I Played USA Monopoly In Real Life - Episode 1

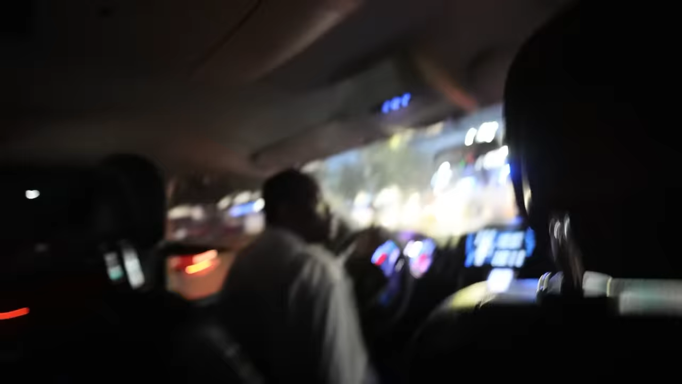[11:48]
Casually, police just barricading the road.
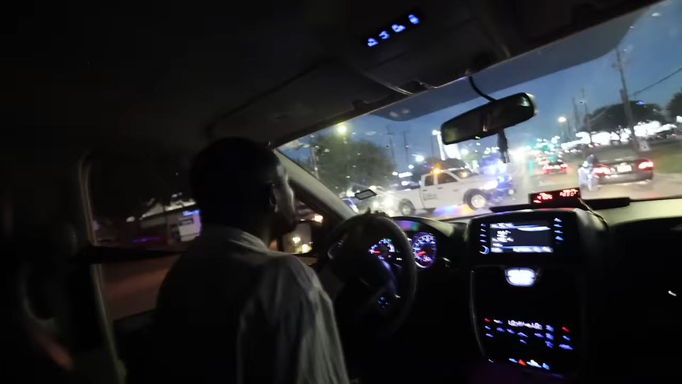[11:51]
Yeah, something going on here. Something's going on.